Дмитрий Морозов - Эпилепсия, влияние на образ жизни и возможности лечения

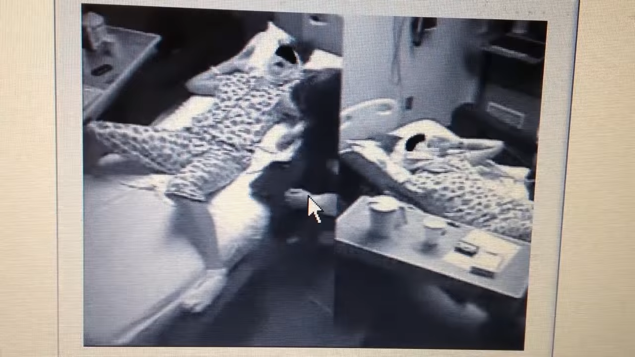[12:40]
вы видите, сейчас возникает тоническая фаза у пациента Когда тело вытягивает Тоническая фаза, как правило,